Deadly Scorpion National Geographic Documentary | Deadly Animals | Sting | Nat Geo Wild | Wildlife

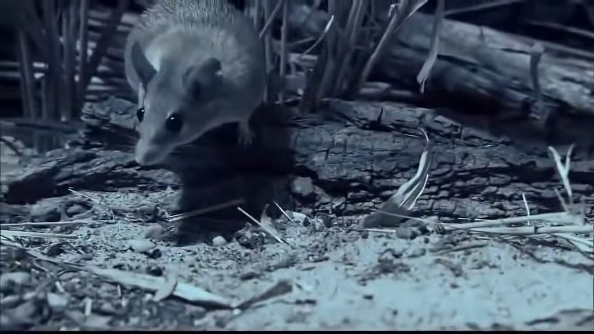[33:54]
A spiny mouse scuttles across the grasslands of eastern Tanzania.
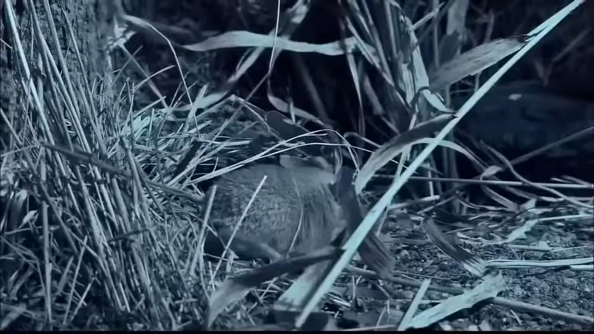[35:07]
But in this bare-bones desert environment, anything edible will suffice.
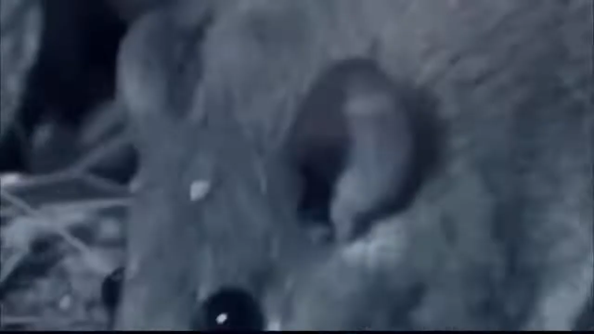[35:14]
A mule worm's plotting pace is no match for the quick reflexes of its predator. Squirming and struggling only serve to provide the mouse with some sport before dinner.